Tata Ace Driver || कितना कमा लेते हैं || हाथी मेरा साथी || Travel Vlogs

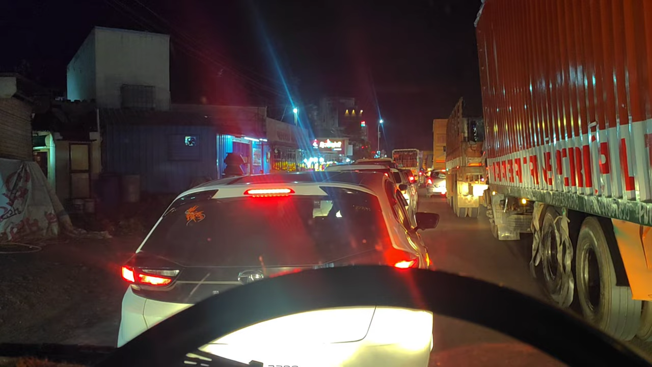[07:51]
तो चलो अभी पहुंचते हैं आराम आराम से, क्या ही करेंगे भाई, देख सकते हैं थोड़ा थोड़ा डल रहा है ट्रैफिक, चलो पहुंचते हैं नगर।
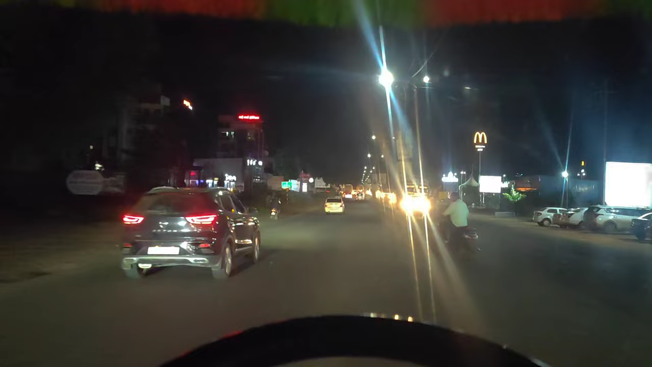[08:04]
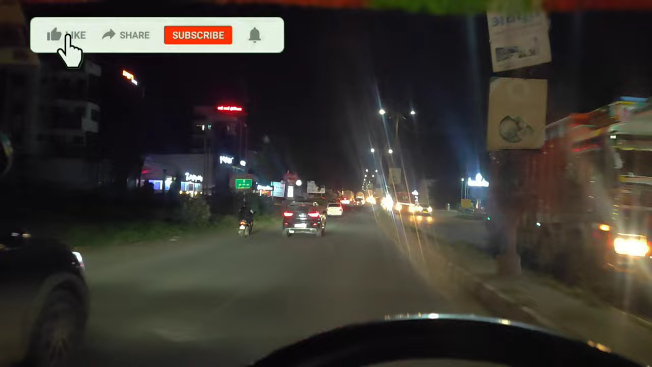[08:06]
तो भाई आपने अभी अहमदनगर में पहुंचने वाले हैं, अभी केड़गांव के पास जा से गुजर रहे हम, देख सकते हैं आप।